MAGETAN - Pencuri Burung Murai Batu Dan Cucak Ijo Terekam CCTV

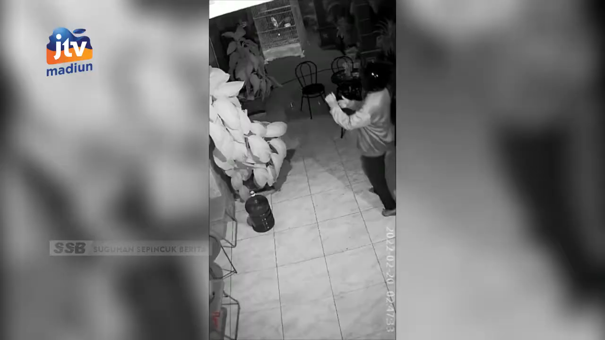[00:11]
Dalam rekaman CCTV terlihat seseorang yang mengenakan jaket memasuki teras rumah Purwanto, 47 tahun, warga Desa Surat Majan, Kecamatan Mos Pati Magetan.